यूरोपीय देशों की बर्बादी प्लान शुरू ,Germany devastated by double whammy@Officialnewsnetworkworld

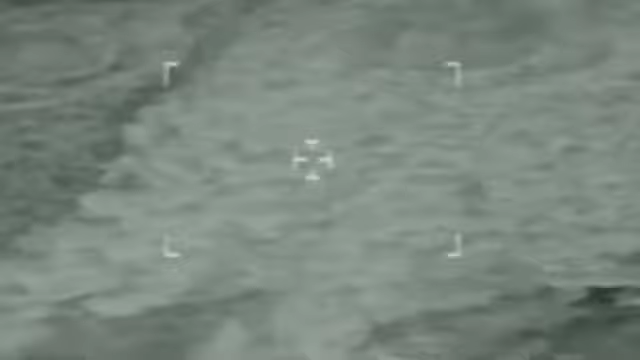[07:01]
रिशाव है यहां से तेल निकल रहे हैं और यहां एक बड़ा डेमेज हो गया है और इस डेमेज की वज़े से सबसे बड़ी